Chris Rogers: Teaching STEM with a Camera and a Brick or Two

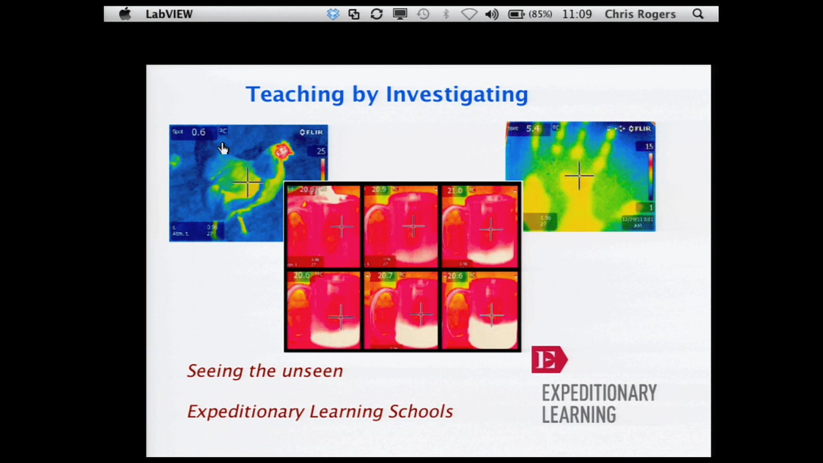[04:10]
whether it's a shadow of a handprint, of a hand that used to be touching the window in this case, this was taken by a 10 year old, or looking at a sofa and see who had sat in that sofa earlier, or heat transfer, looking at how the temperature changes with time. And we do a lot of work with a group called Expeditionary Learning, where this idea of trying to give kids expeditions and through the expeditions, you learn your math,